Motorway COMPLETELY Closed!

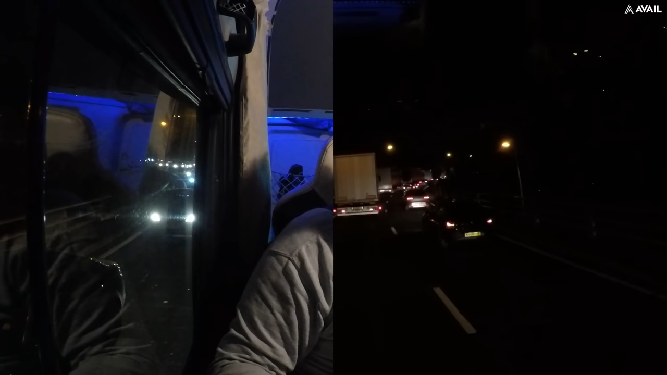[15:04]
Okay, situation report. We left Reading at quarter past four.
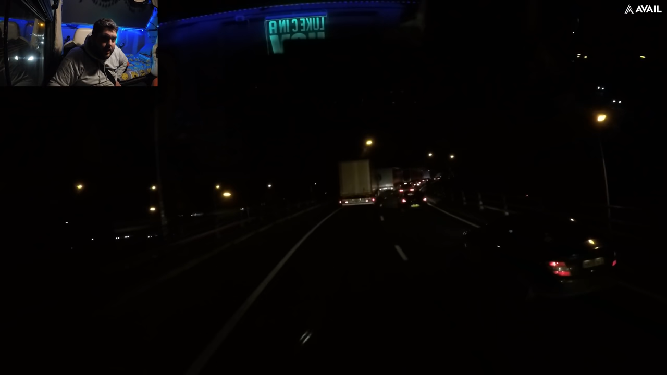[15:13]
Um, at quarter past five, we were still in Reading. It's now just after quarter past six. And we're just about to get onto the M25. Not even halfway there yet. It's taken us over two hours to get not even halfway. It's really bad. Traffic, for some reason, tonight is just mental. I know it was rush hour traffic after five. But, uh, since four o'clock it's been rammed.